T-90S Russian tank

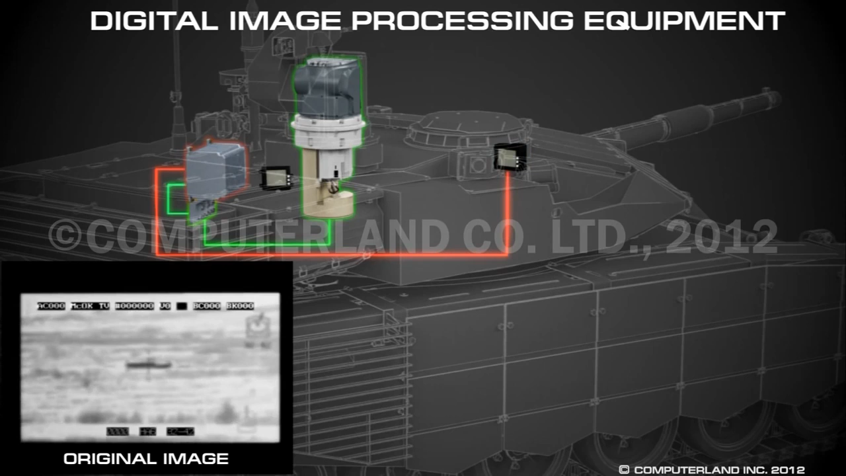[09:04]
Therefore, a T-90S commander can recognize targets at distances of up to 5,000 meters.
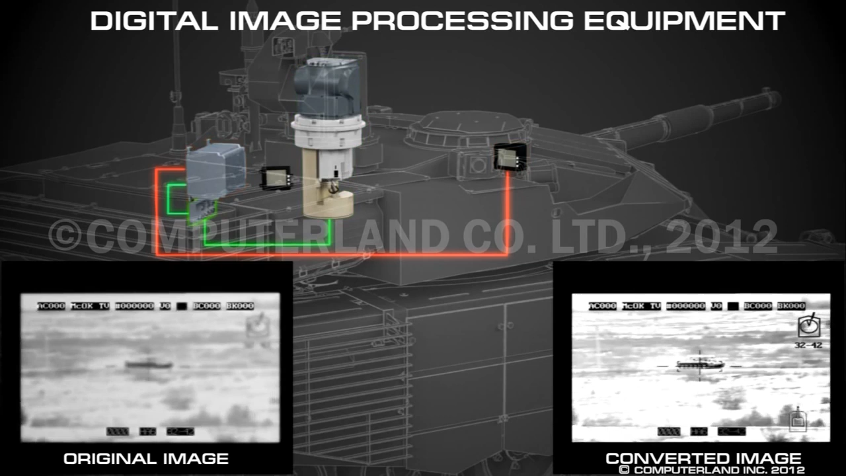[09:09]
In addition, the equipment performs the function of automatic target tracking, and targets may also be tracked independently by the commander and the gunner at the same time.